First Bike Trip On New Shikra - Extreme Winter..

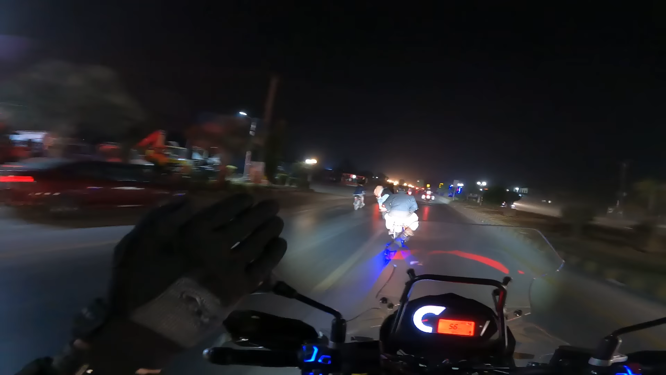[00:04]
और ये मांटू भाई वाला पीछे राइट पे आ रहा है, आपके राइट पे आ रहा है, राइट पे, और मेन जीटी रोड पे ये बाइक के ऊपर उल्टा लेट के पैर इसने पीछे सीधे किए हुए थे।